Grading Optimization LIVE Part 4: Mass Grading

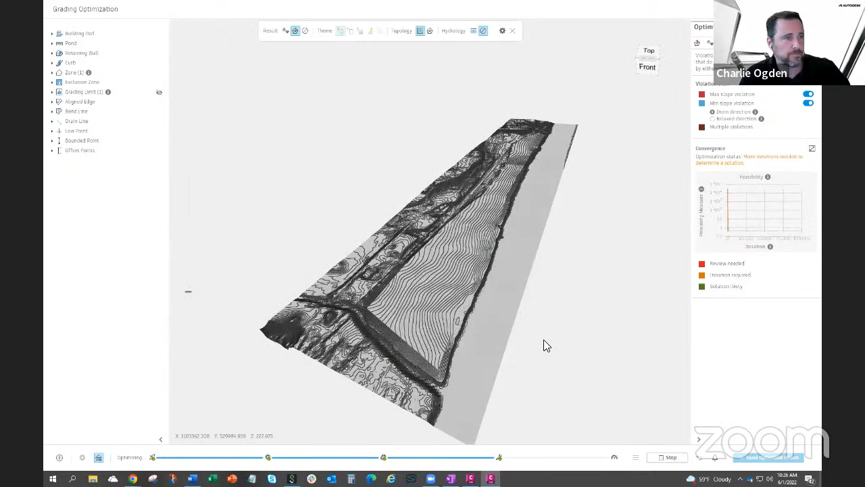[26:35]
Now, if you exaggerate again, well, we can already see that this wall is gone. So now it's grading nice down to the river. Now the contours, they look quite nice,
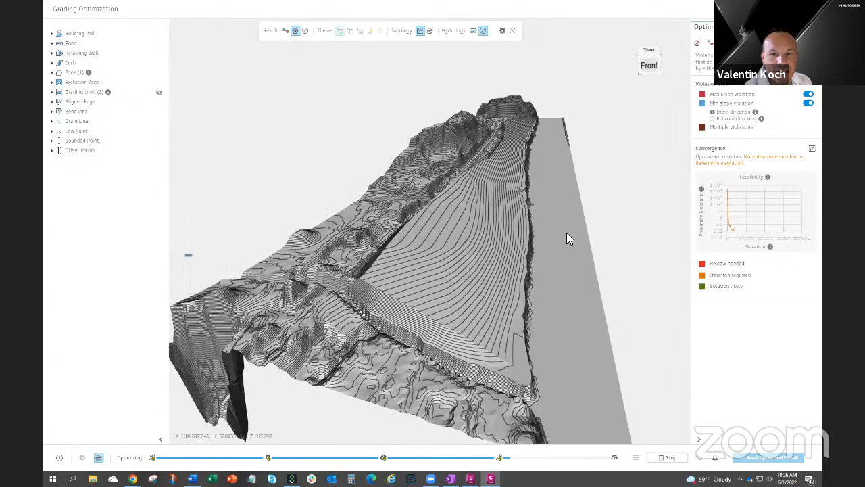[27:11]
but I don't know if you would want to send like GPS controlled machines. It's still a little curvy, right?
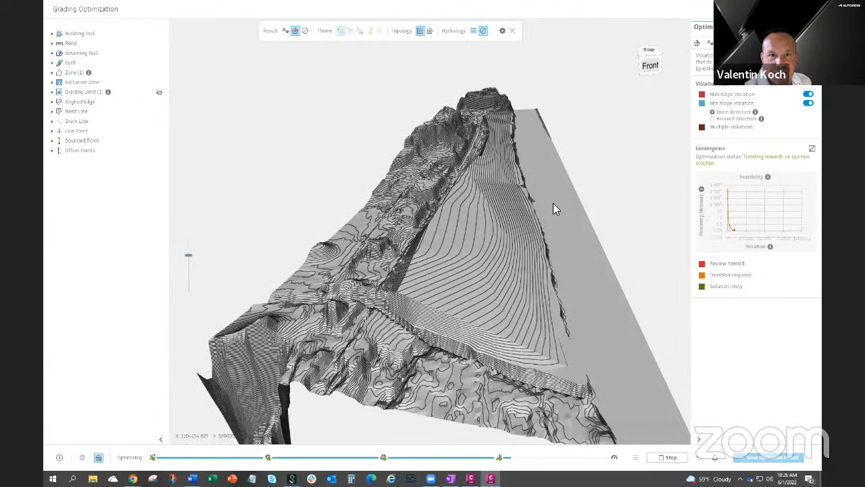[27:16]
What do you think? Yeah.
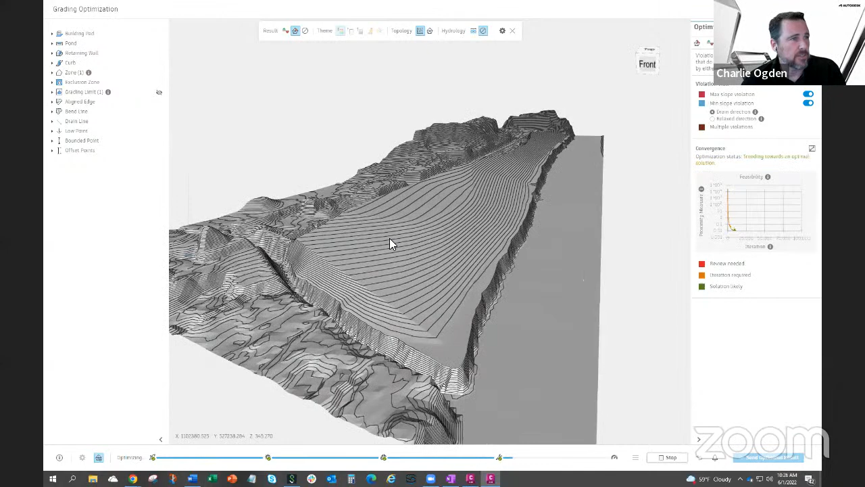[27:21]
So yeah, like you said, this is probably good, but we can just show a way to kind of flatten it out too. If we go into this zone. So I don't think we've really talked about this one before, right? The aligned surface property? No, I don't think we ever used this, no. So at least just to show how this works, the purpose of this is to align the whole zone to kind of a flat plane of a the surface to a flat plane.
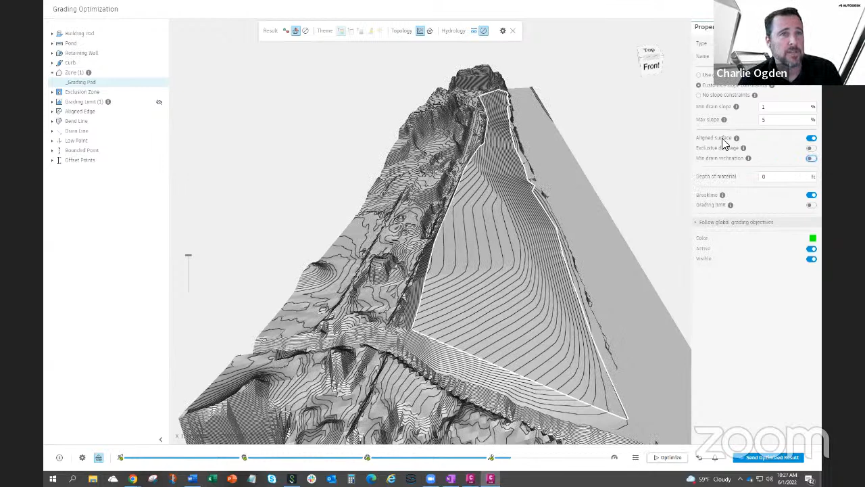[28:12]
Inclined plane, and in this case, you know, it's gonna still kind of tilt towards 345 degrees, but this could actually be off too, and that way it would have a little flexibility on what direction it inclines at. But in our case, we want it still to go down towards the river,
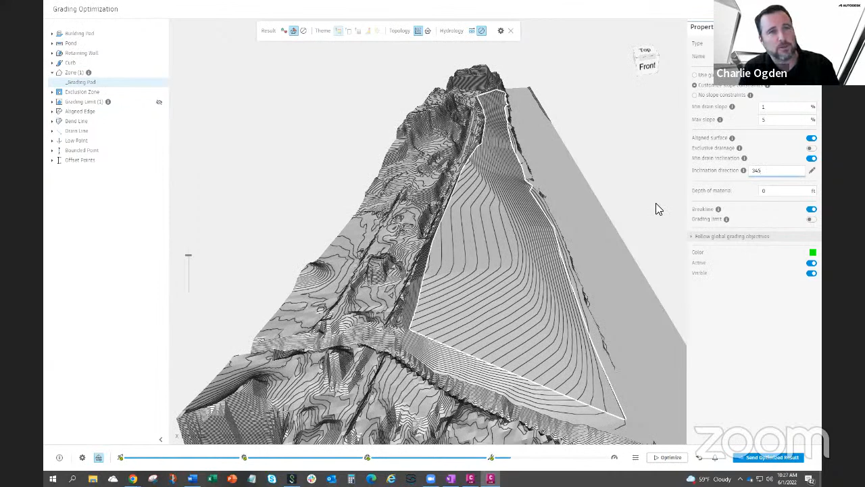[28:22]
so I'll leave that on.
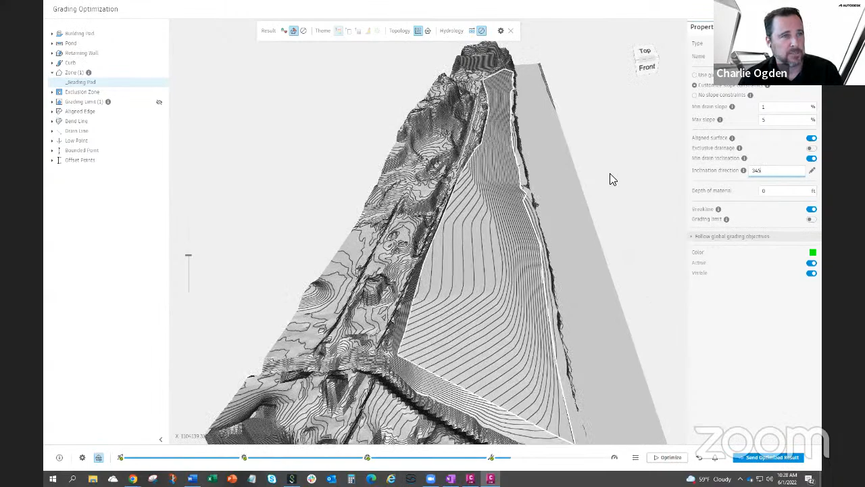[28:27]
And then just to show what that does, we'll run this. And you'll see it smooths that out so it's all one consistent slope going down. Now it's nice and the riverbank is nice and steep now. In the back, it's nice and steep to drain away from the pad to the road. So this looks, what about the volumes? Can we quickly check the volumes?
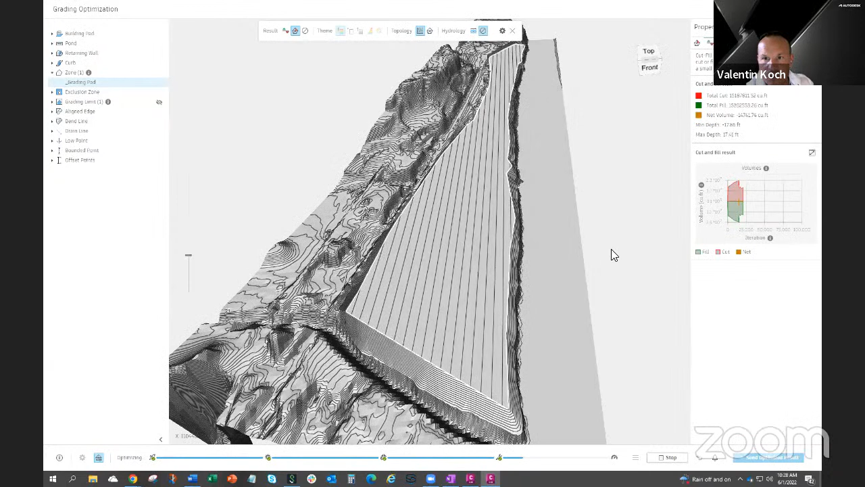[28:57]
Here we didn't adjust.
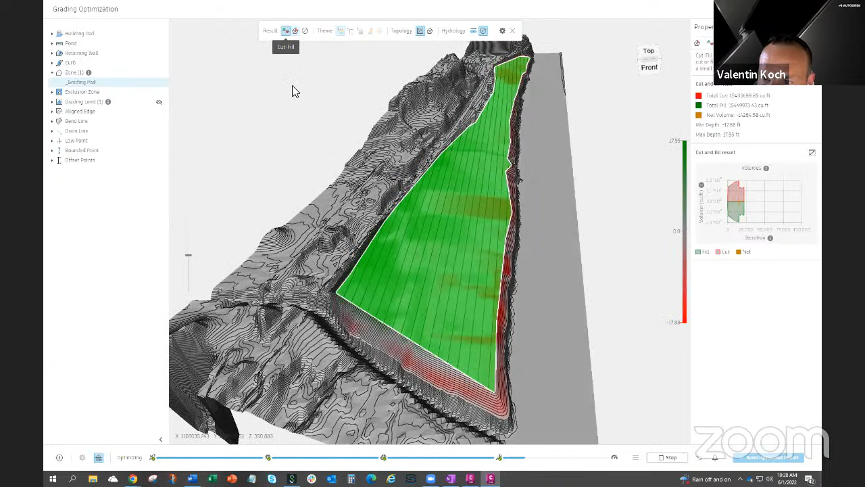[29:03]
Maybe you want to try our trick again? Yeah, so. I mean, even this is a cubic yard.
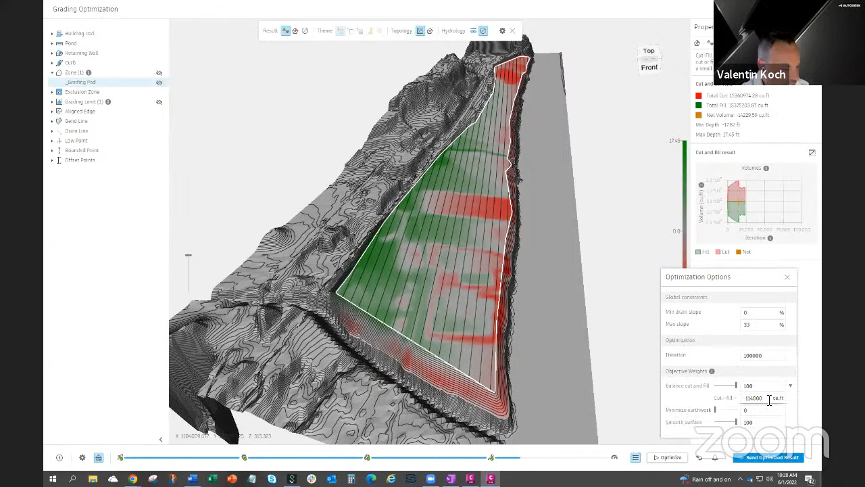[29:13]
That's... Well, yeah, I mean, if I turn this to zero, just to show this again, I think it's...
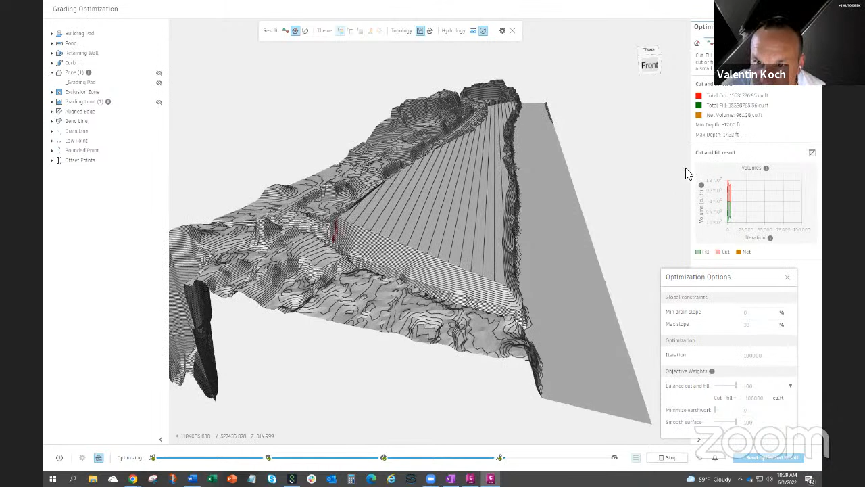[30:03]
In hundreds, it did just kind of go negative. Goes up and down, yeah. It's kind of fluctuate, let it run for a bit,
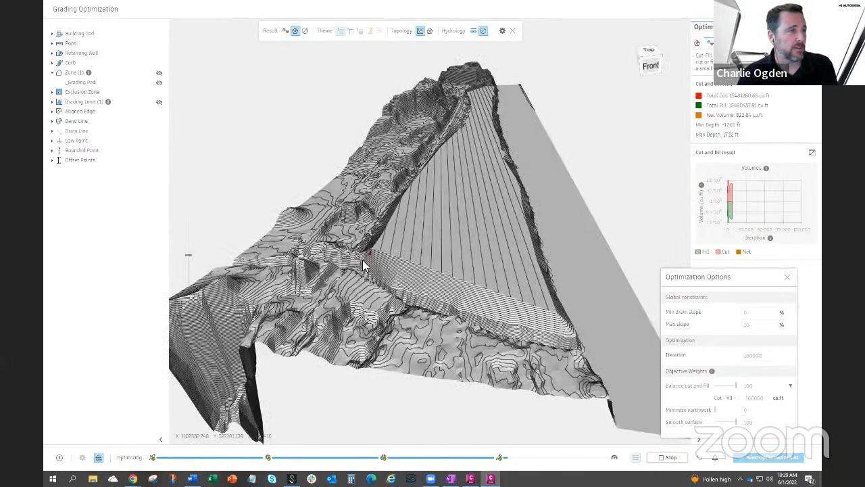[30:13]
but it's still trying to solve some triangles over here, which it looks like it did now. If I take that 800 cubic feet and divide it by 27,
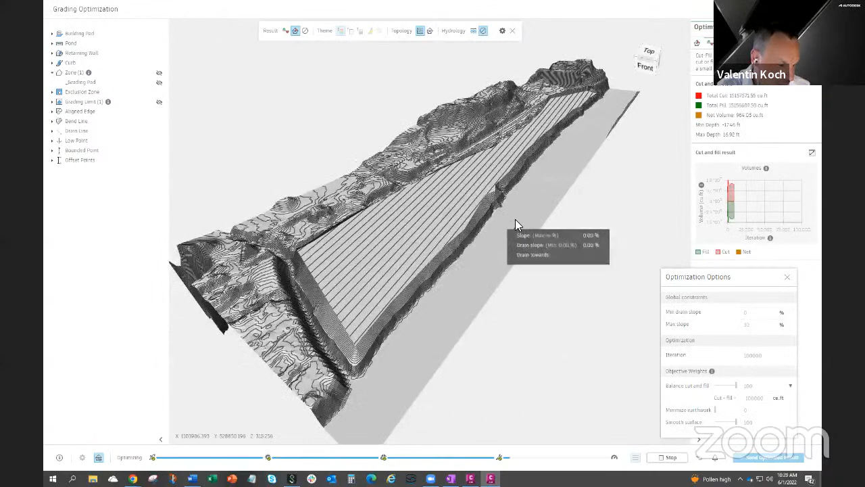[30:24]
and we're at about 29 cubic yards.